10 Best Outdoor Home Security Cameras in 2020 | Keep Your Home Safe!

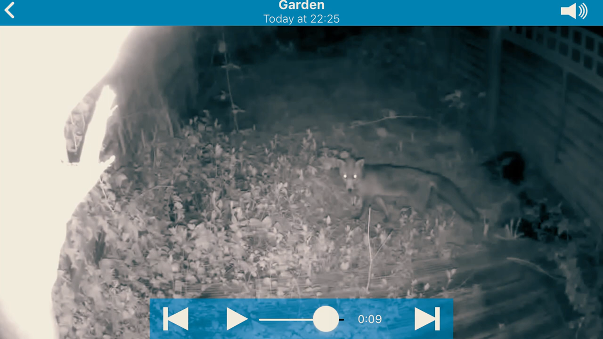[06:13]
Blink's infrared night vision, or the LED illumination, allows seeing what's happening at night.